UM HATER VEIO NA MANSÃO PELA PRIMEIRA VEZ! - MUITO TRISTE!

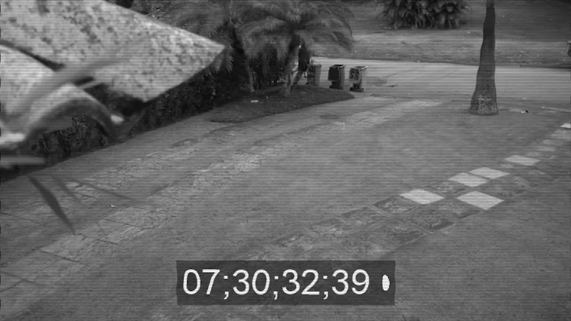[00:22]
A gente viu uma pessoa, vocês tão vendo aí também, tá na tela. Uma pessoa chutando a nossa lata de lixo. Ela tava tipo com um envelope na mão. E aí, ó, pela outra câmera a gente viu que ela meio que fez os movimentos aí, assim, pra câmera, né?